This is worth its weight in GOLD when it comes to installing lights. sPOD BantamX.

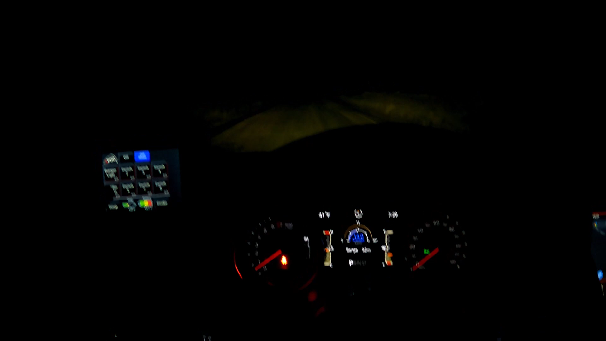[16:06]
And those work out pretty well. I do say so myself.
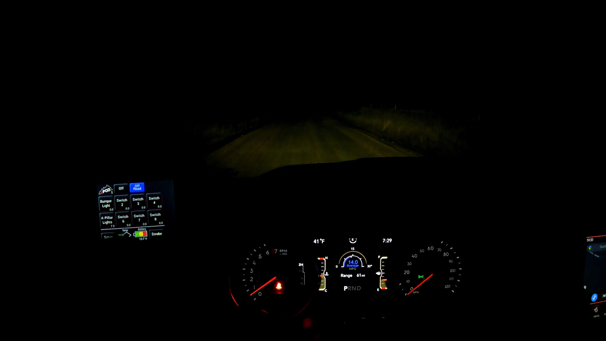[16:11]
Those off. Now, we're going to go ahead and turn the bumper light on. And this is the front one that I just installed. Not bad. Little 10-inch light. And I think it adds just the perfect amount that just kind of goes down the range and forward just to let me see what's going on. Then, everything on. And then, yeah.
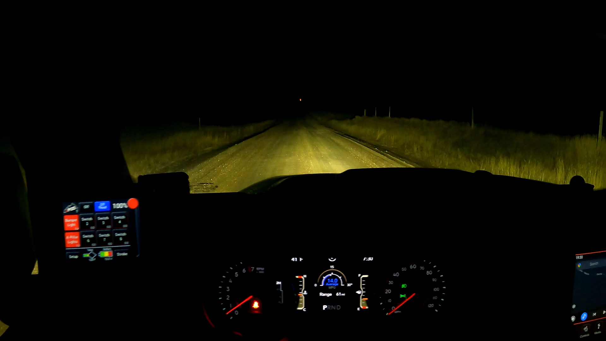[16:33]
Let's go out and see what it looks like, shall we? All right. Do-do-do-do-do-do. All right. So, this is kind of all lights on here.